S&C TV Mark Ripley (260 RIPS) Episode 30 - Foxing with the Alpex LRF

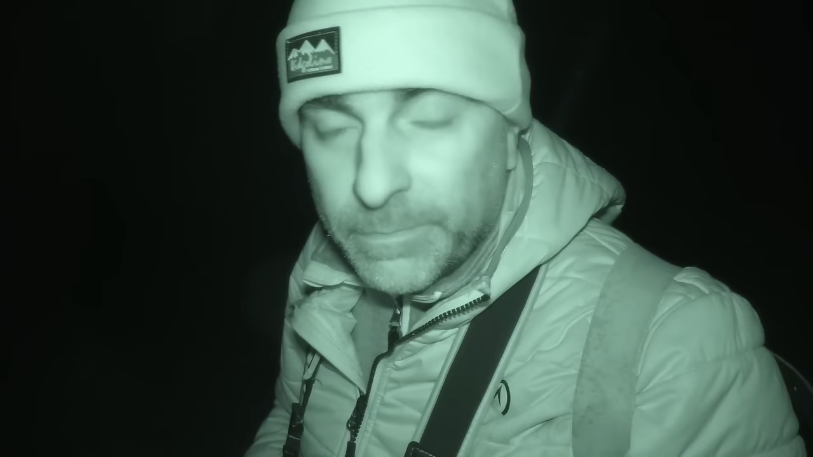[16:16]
It's quite a dark evening, but obviously I'm not as quite as well hidden as I thought I was.
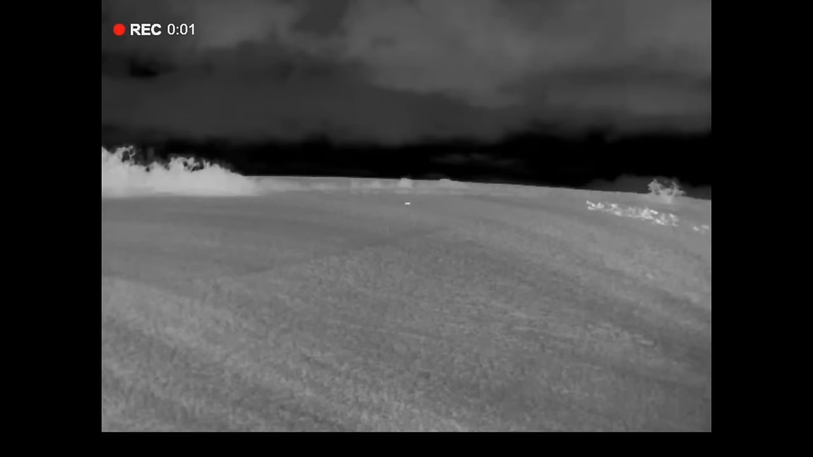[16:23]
That fox has just gone up the bank and he's going straight over the top now as we speak. He's just gone over the top, so he's gone over the other side of the middle bit that we've got in this bowl here. So I'm going to walk around the bottom and hopefully I'm going to bump into him coming down the other side or going along the bank behind. All right, let's see if we can catch him up.
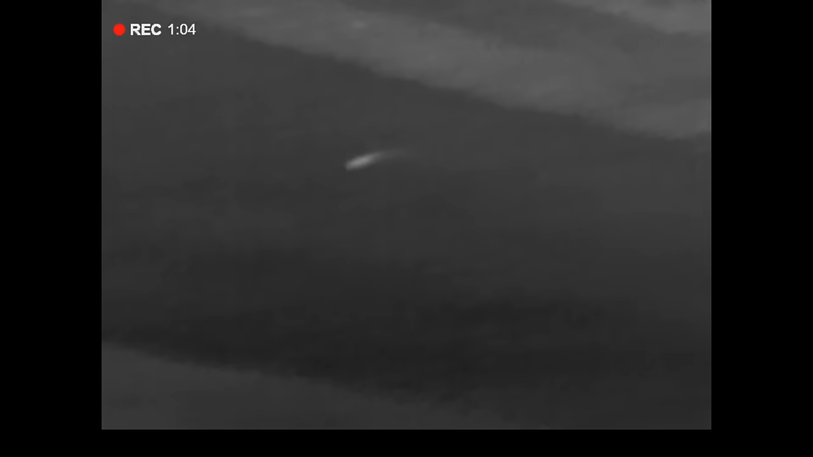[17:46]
That was another one. The one that I saw that went over the top was I don't think it could have got down to here that quick. The one that I saw was going over the left hand edge of this bank. As I walked down through the bowl here, this one was up on the bank in front of me to the right, and he looked like he was just mooching about on the bank. Anyway, I used the rangefinder actually on this, and it gave me a range,
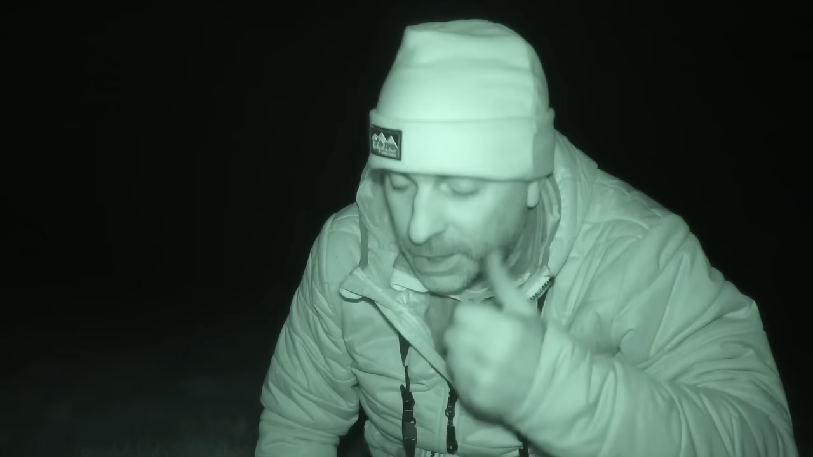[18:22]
213 meters, I think it was, there or thereabouts. And when I pinged that, it's just dropped the crosshair down just a little bit, so I've just re-aimed with that, and I hit him. I'm not sure I've been able to have a look yet and see where it hit him, obviously, but it hit him and he ran straight down the bank. I could see he was hit hard, tail come up, classic sign of a fox that's been hit.
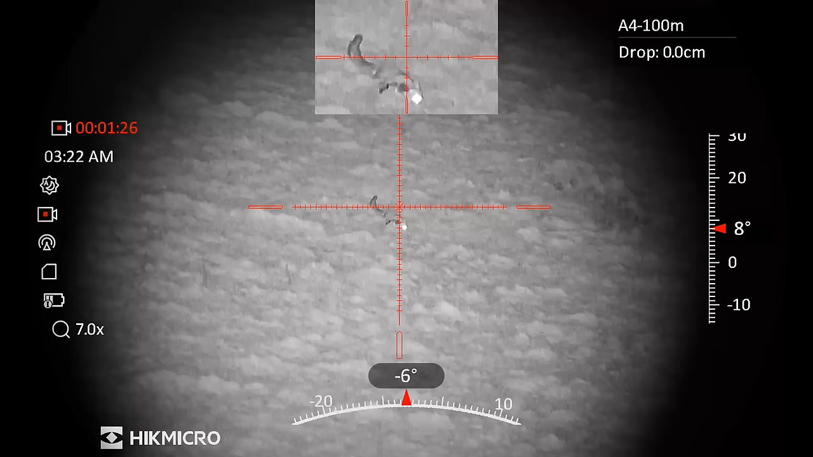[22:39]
Right, well, that one, he was going along the top of the bowl. He started, 1 minute he went to the right, next minute he went the other way, he went to the left, and he was ended up going along the top, along the left-hand side, and he was right on the skyline,